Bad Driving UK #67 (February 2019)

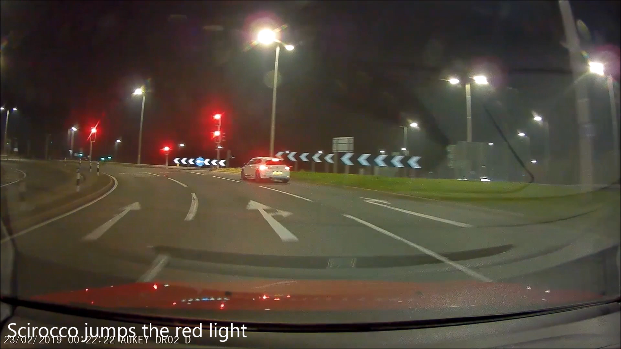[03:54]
Okay, well, he just went through a red light. Fucking hell. Dick, not gonna give it at all. We're not going that way, you fucking fat.